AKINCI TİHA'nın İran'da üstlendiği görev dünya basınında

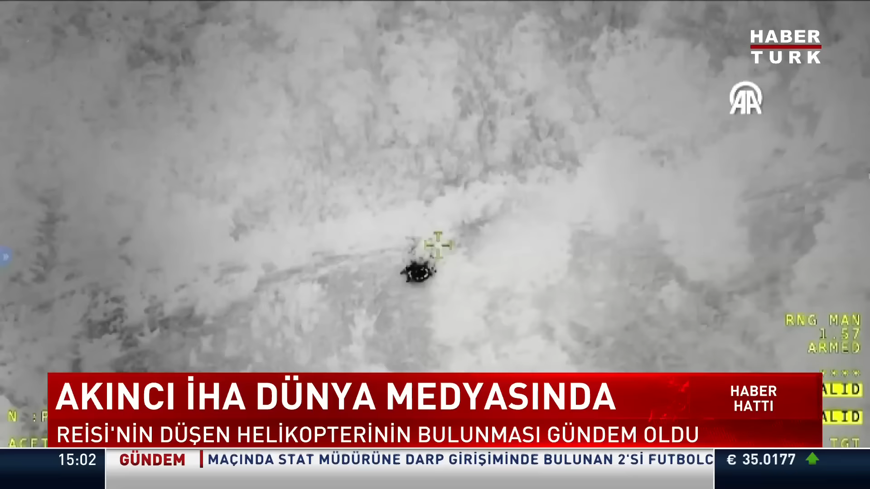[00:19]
Türkiye'nin İran Cumhurbaşkanı İbrahim reisi ve bazı yetkililerin geçirdiği helikopter kazasına ilişkin arama faaliyetlerinde görevlendirdiği Akıncı İhan'ın çektiği görüntüler dünya basınında ses getirdi.
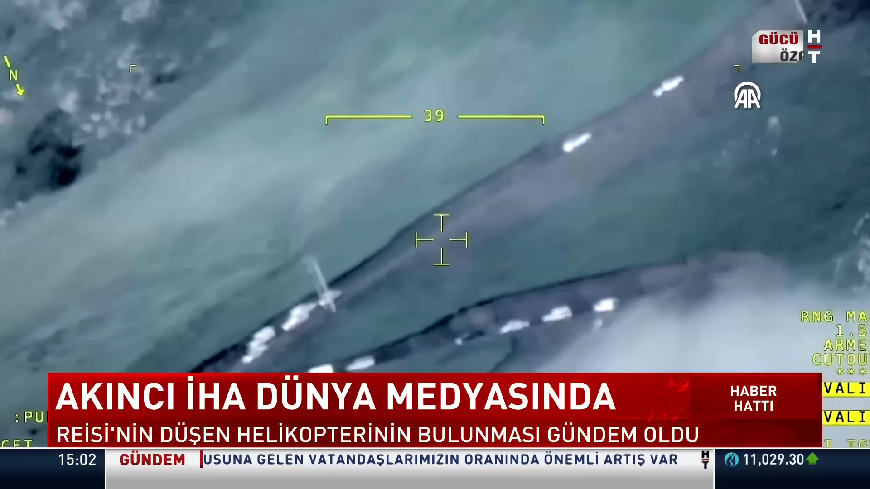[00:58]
İtalyan Corriera gazetesi de sosyal medya hesabından Akıncı İha'nın
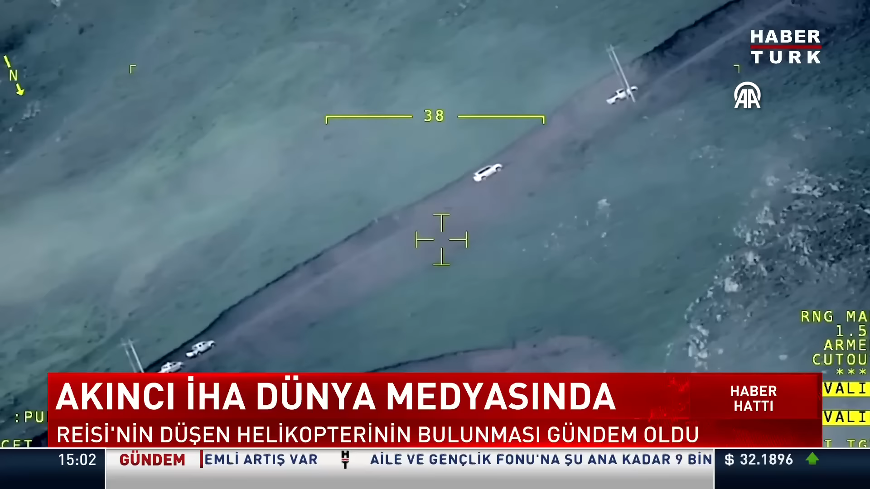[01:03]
reisinin helikopterinin düştüğü yeri tespit ettiği görüntüleri paylaştı. Kurtarma ekiplerinin bu şekilde düşen helikopteri bulduğunu kaydetti.